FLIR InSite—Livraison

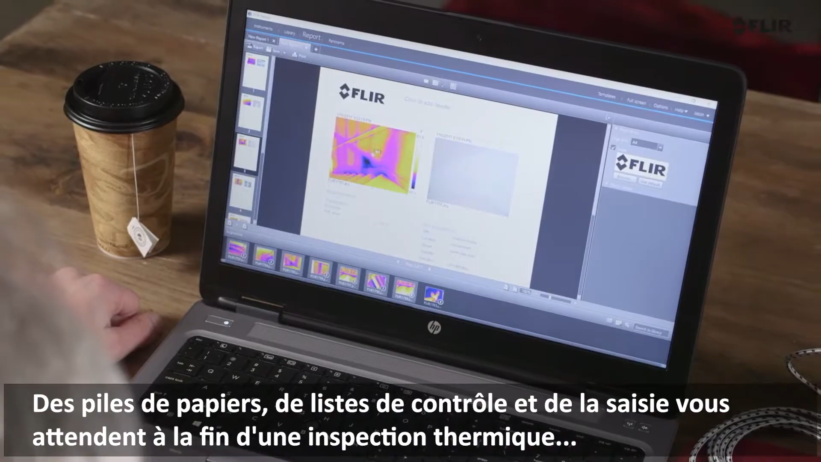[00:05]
But not if you're already organized through FLIR Insight.
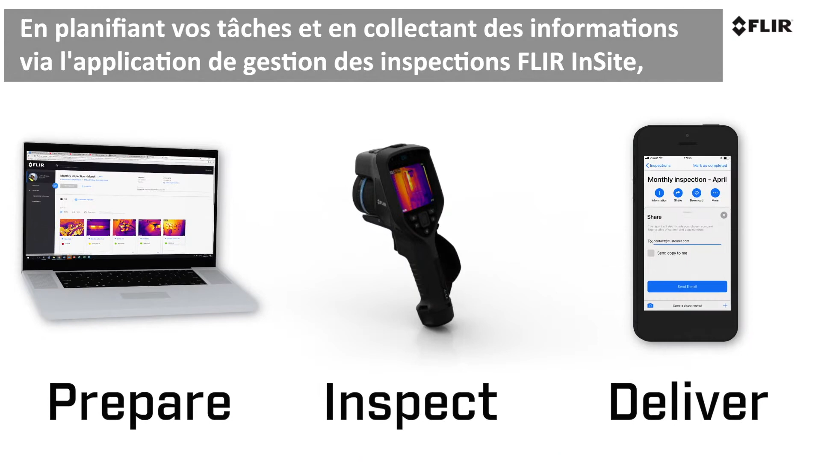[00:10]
By planning surveys and collecting information through the FLIR Insight inspection management application,
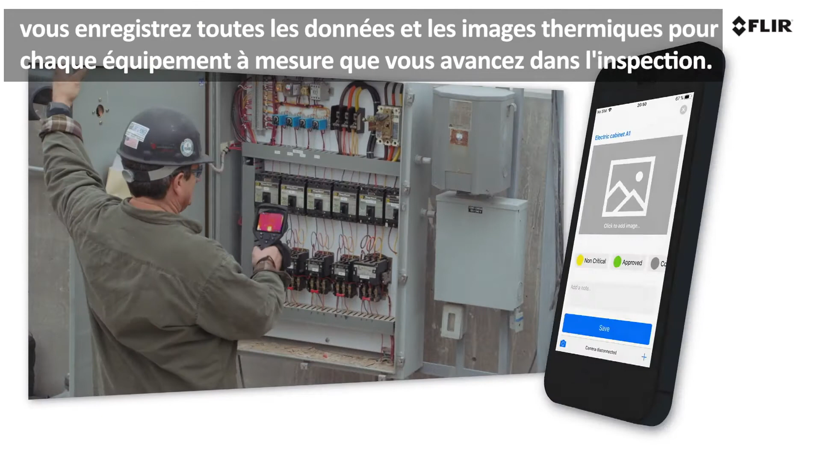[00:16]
FLIR Insight logs all the data and thermal images for each asset as you proceed through the inspection.
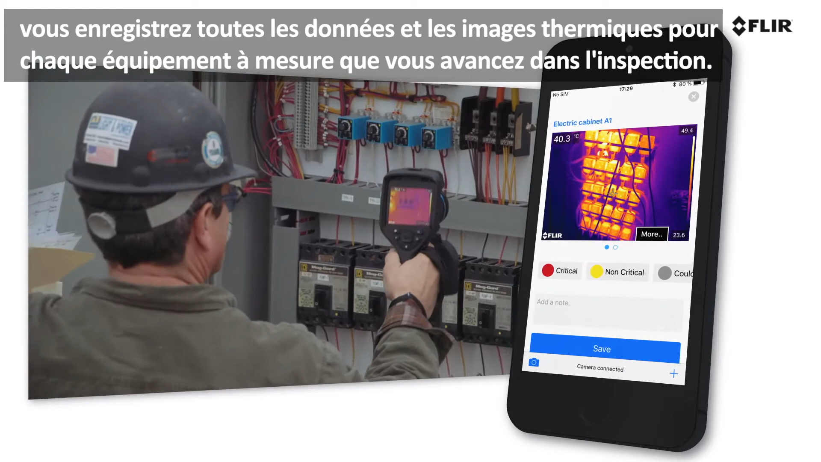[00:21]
On screen: spot 40.3°C
Plus, it provides instant access to historical data,